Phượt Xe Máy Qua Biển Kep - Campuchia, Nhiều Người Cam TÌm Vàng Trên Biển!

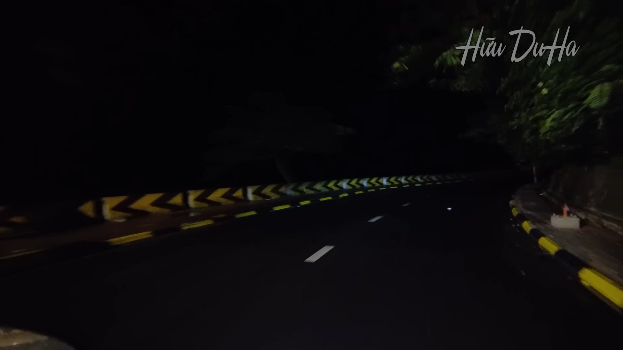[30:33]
Chạy mới ra trung tâm khoảng chừng một cây rưỡi thôi mà đèn đốm gì đã tắt hết rồi. Trời ơi, một màn đêm đen kịch luôn mọi người. Không có một cây đèn đường luôn á, mặc dù là đang ở giữa cái trung tâm luôn. Ghê thiệt chứ. Cái ánh sáng đằng kia có lẽ là cái khu vực của chợ ghẹ, chợ cua mọi người. Thôi chị lẹ lẹ qua khúc này nha, nhìn chứ thấy ghê quá.
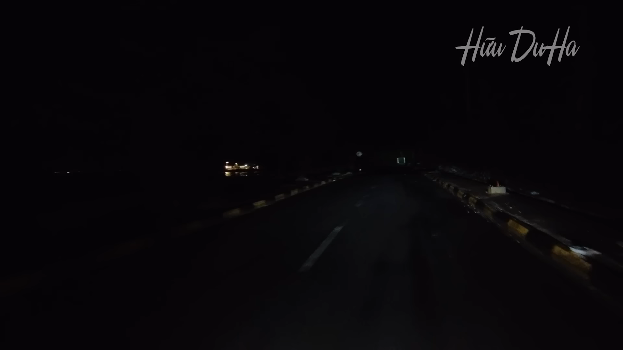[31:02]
Giờ này mà ai sắn ngang một cái ha, cái hồn vía lên mây hết, không có một bóng người luôn á. Thôi quay lại khu vực trung tâm bãi biển kép nào mọi người.